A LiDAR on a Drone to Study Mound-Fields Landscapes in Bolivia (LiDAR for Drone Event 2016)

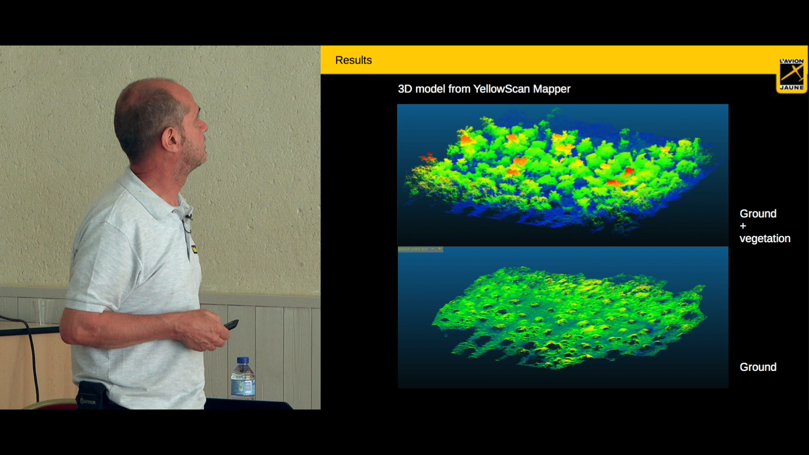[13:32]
And this is just what is done by the LIDAR. You may know the adventures of this. You can see the vegetation. We move and get enough information of the months.
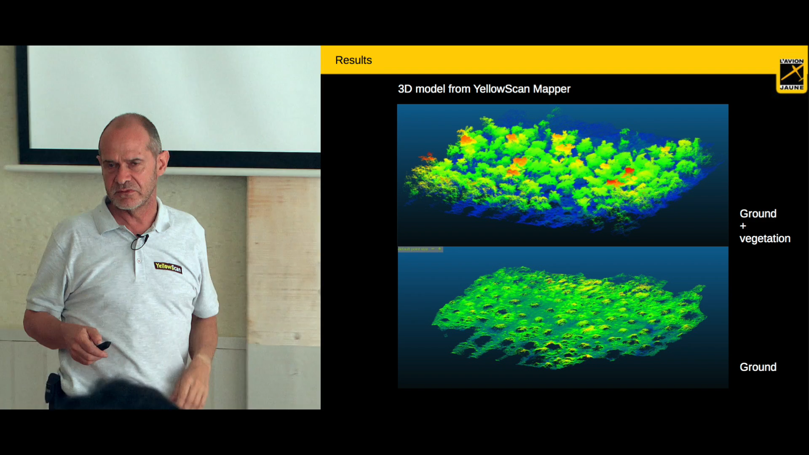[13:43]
And this is what we wanted to do.